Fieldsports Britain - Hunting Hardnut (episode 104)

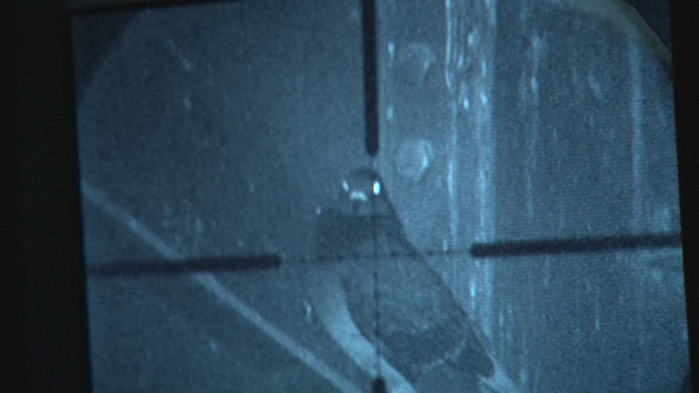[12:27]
Head shots and neck shots and pigeons in the barn like this. They are not advisable really.